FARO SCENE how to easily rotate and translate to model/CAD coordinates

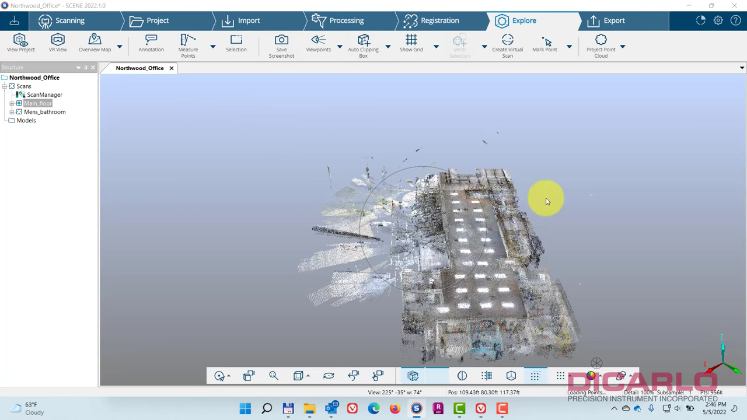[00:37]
right now and I look at it from the top you see that it's got this arbitrary rotation
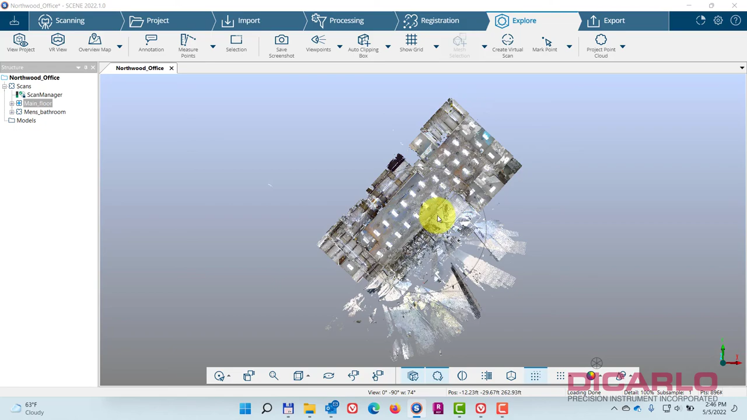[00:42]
that's based on you know compass reading or compass bearing or something I
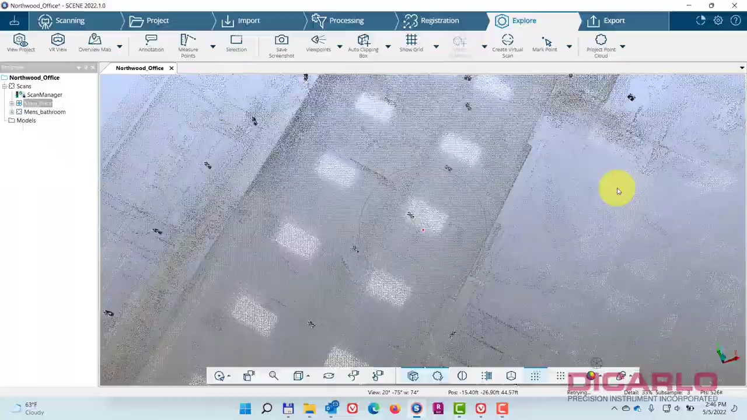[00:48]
the easiest way and this is my way of doing it so it doesn't have to apply to everybody but
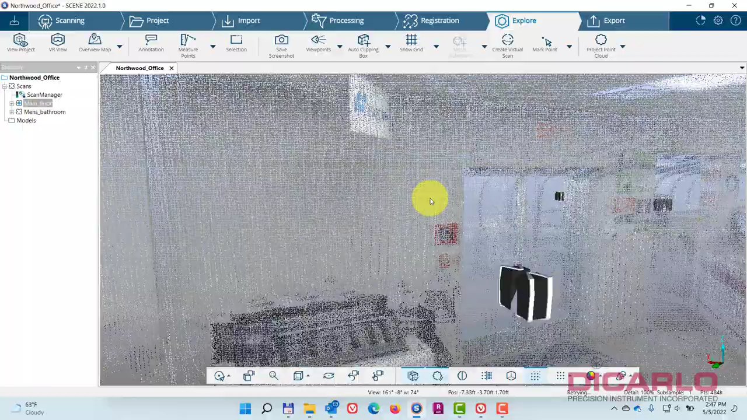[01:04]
what I do is I look around and I say all right you know what I have a
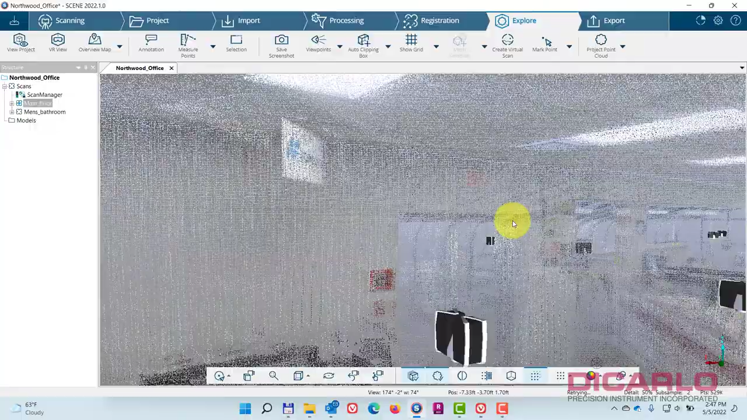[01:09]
wall that is the wall that's supposed to be facing so if I want this
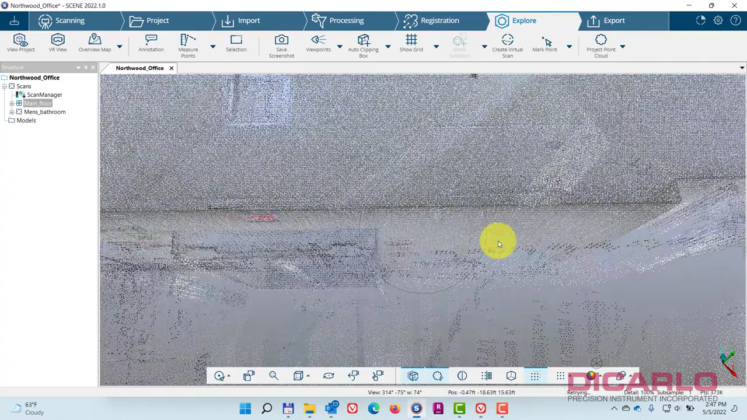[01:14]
whole thing to actually face you know in this direction I can pick a wall that I see
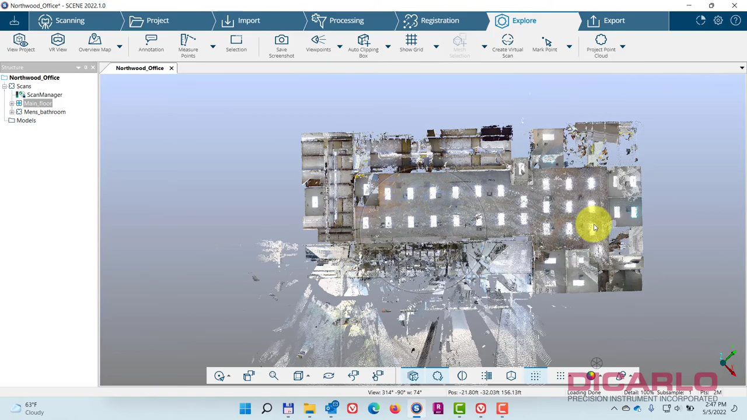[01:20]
easiest in my scan I know this is the direction if I'm picking a scan that
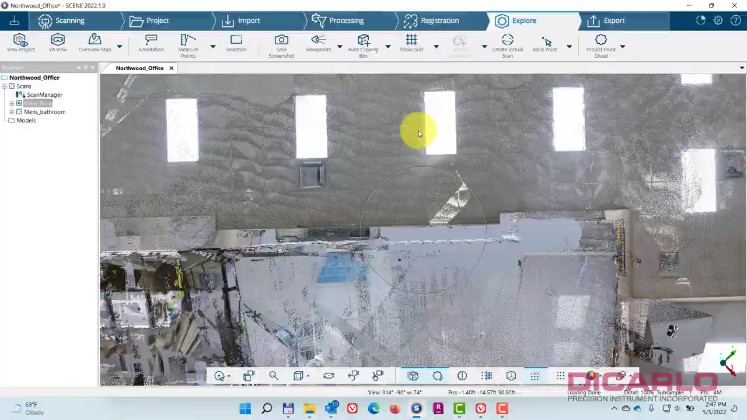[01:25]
is right here because that's the one that I was actually at I
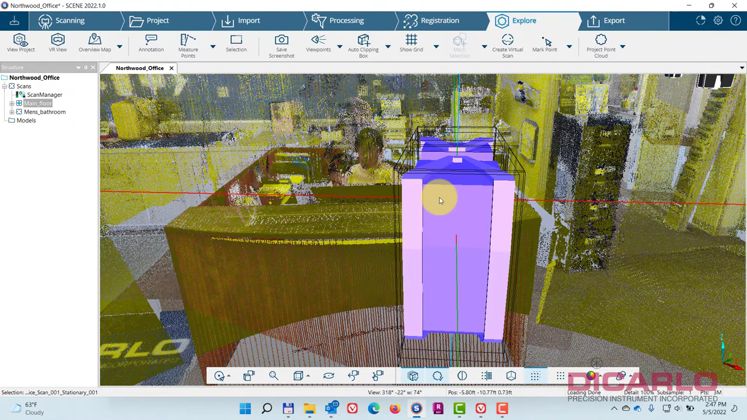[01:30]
can right click this and I'll view it when I view
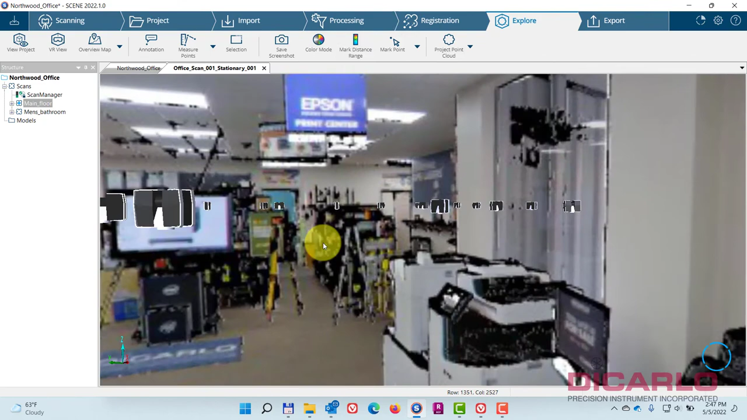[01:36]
it I can focus in on the the wall that I was looking at in the 3d
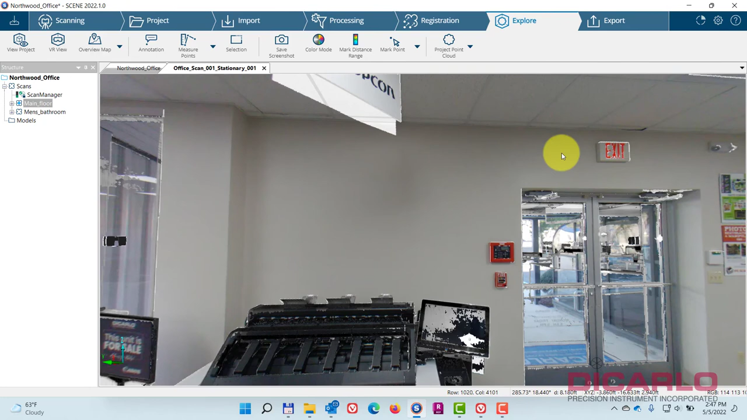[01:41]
view so this is the actual wall what I'll do is I'll hit the selection tool and I'll draw a polygon along this wall and again mind you I'm trying to avoid any changes in geometry between the actual points that I'm clicking double click to close so this is relatively long left to right I'll
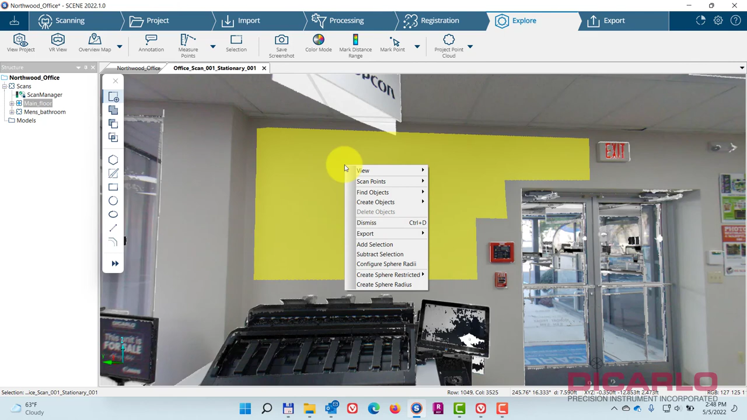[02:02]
right click this and I'll create an object and that object will be plane so when I create that plane this plane is created in this view this
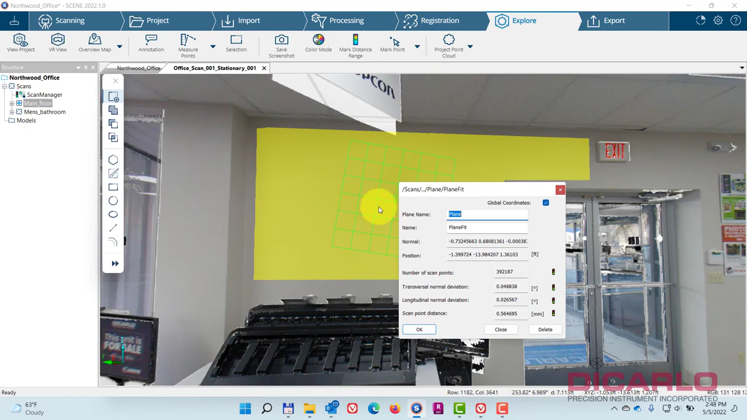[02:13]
plane is also associated with the scan that I'm in I'm in scan number zero zero one so if I look for my scan number zero zero one happened to be at the very bottom there's my plane that I just
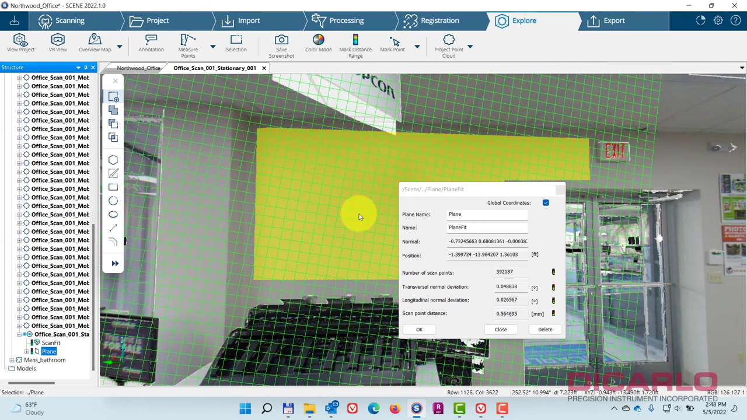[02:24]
created I don't need to look for it so I don't have to expand this I don't have to do this but just showing the logic of what's happening I'll hit the ok button now that
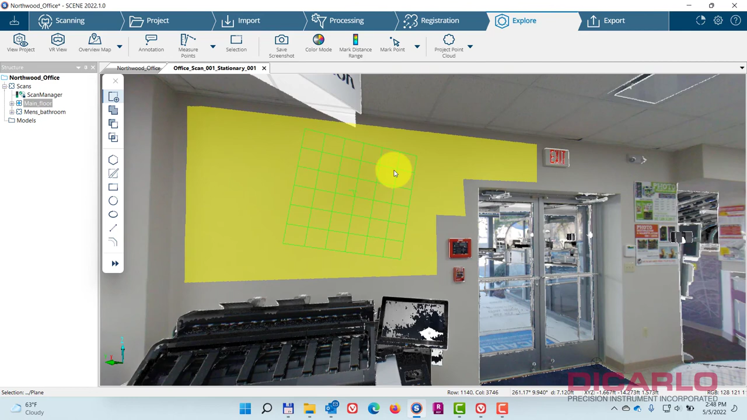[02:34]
plane exists if I right click this plane now the program will ask me hey do you right click the yellow selection or do you right click the plane I right click the plane so I'm picking this and it gives me the context menu for that plane and I'm going to make it face south off
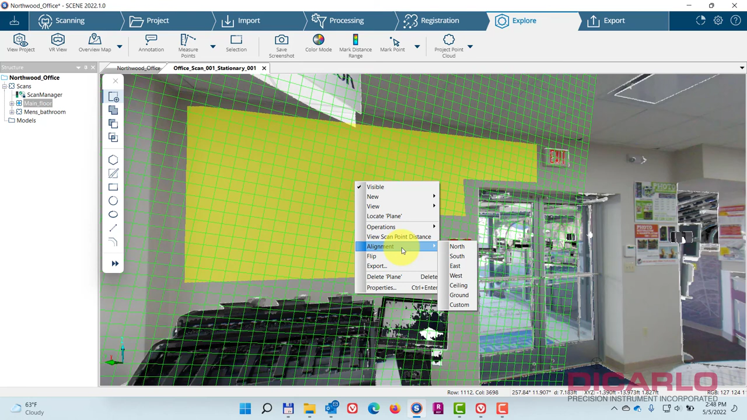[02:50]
from the position of where the scanner was so I'll hit south meaning when I now switch over to my 3d view and I look at it from the top it's
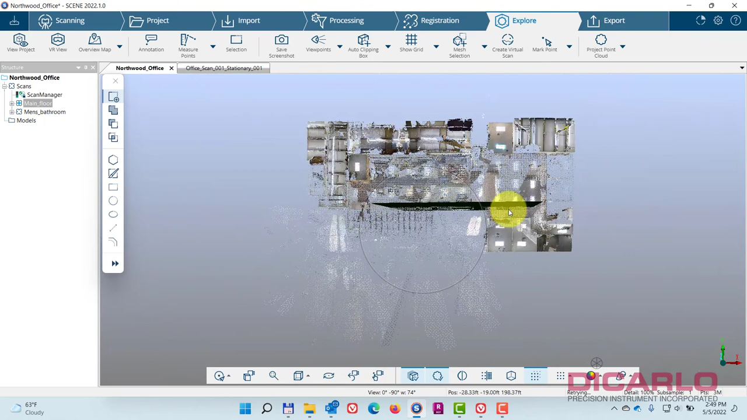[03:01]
now aligned so that's my first position or first change in the geometry of my data and now I need to know okay
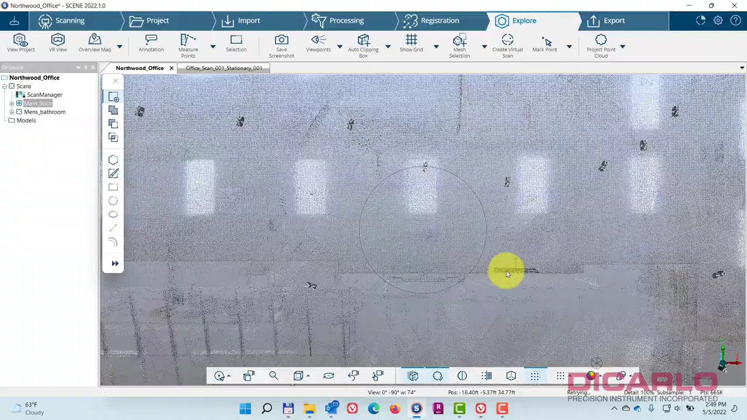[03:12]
you know what from the CAD model I happen to know where
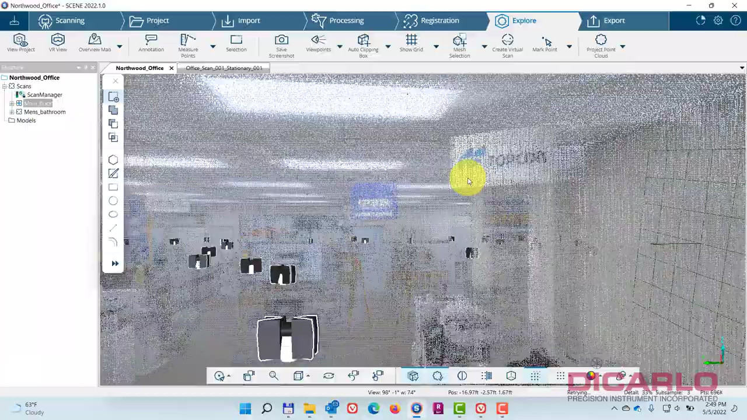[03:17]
the corner of I don't know I'm making it up where the corner here is
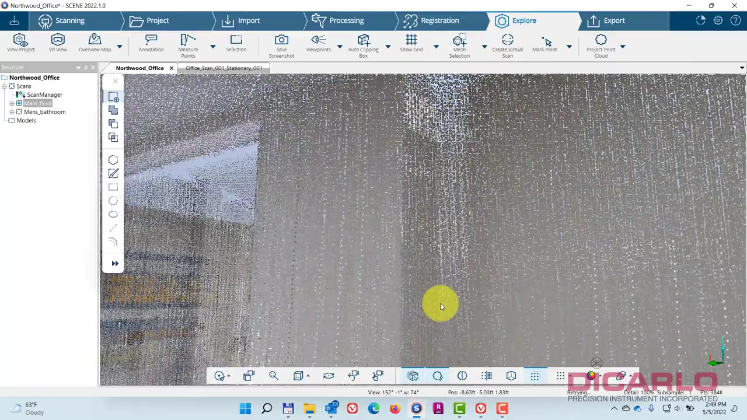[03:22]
or on the floor or you have a column line or some intersecting something that you can identify
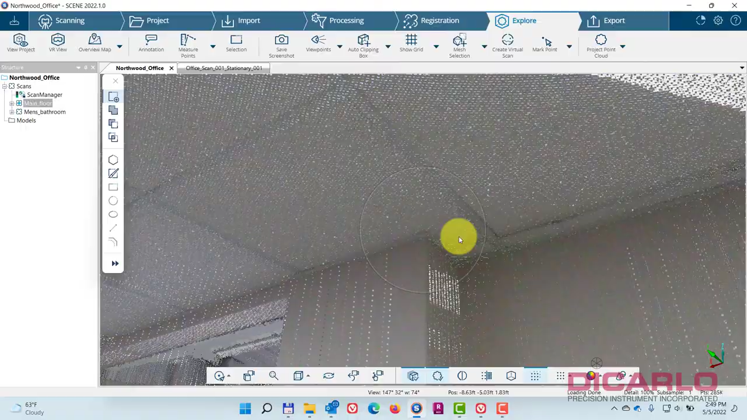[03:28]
it's not always easy to envision this or figure
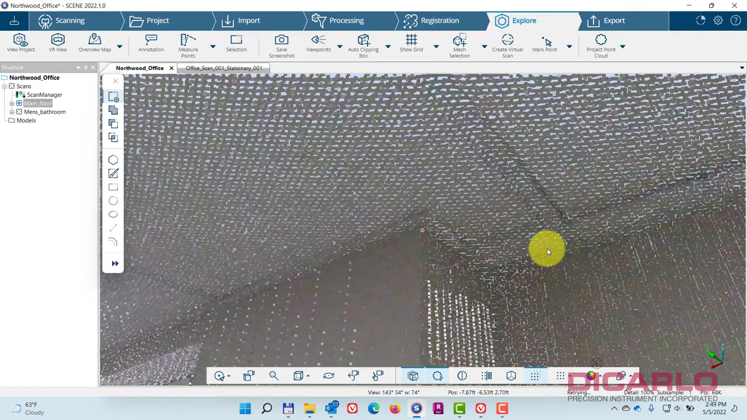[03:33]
out what I'm about to do but there's a couple of tools that allow you to make it a little bit easier
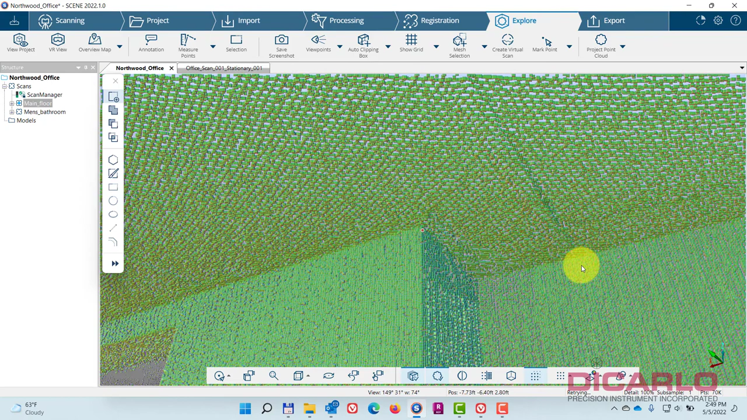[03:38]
to see so you know change the visual as visualization to something that makes it
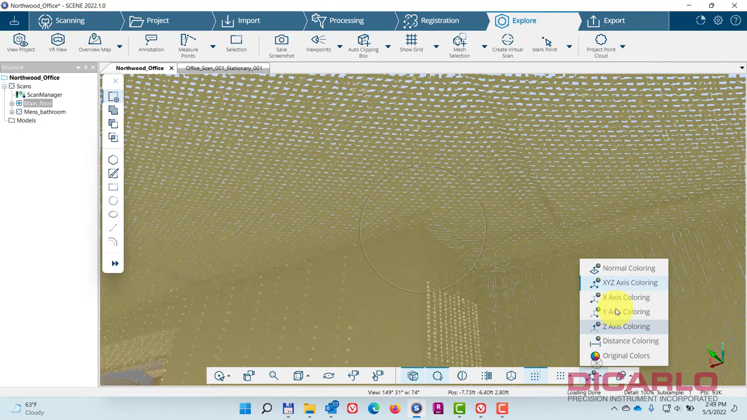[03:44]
easier for you to actually see the corner so none of these work for me obviously but
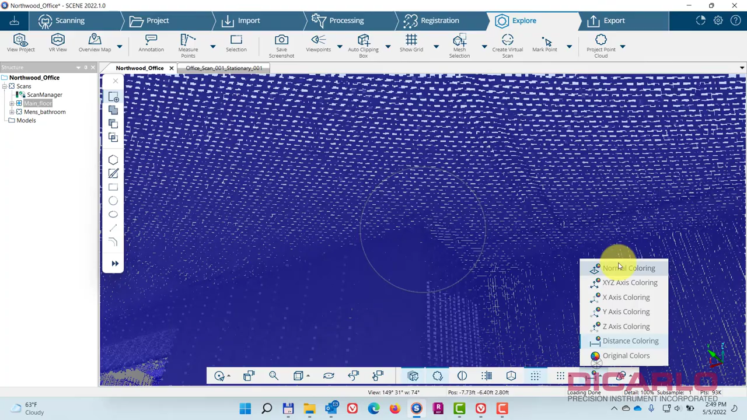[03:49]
this normal coloring works or obviously the original colors but
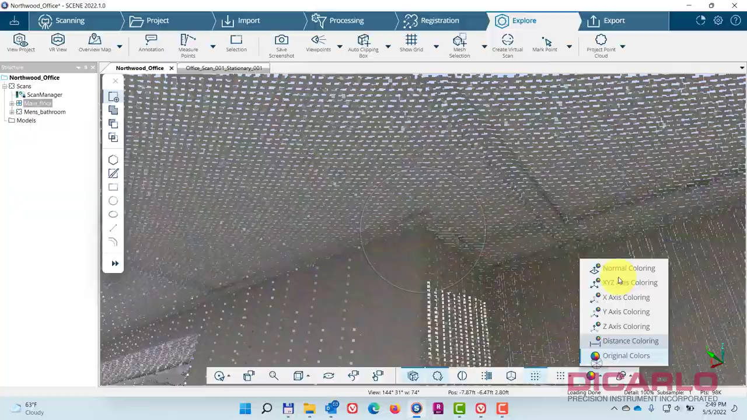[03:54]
I guess this is the easiest because it colorizes the pixels based on the way that they actually face
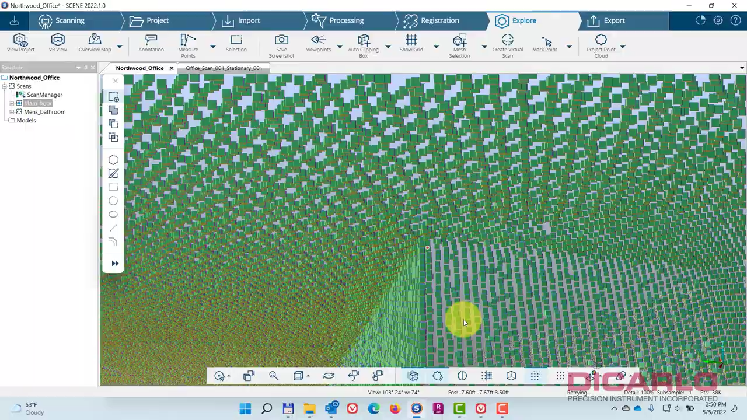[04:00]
and I can kind of easily well still not very easily this is by no means a scientific way this is my way of doing this to nudge it into the right coordinate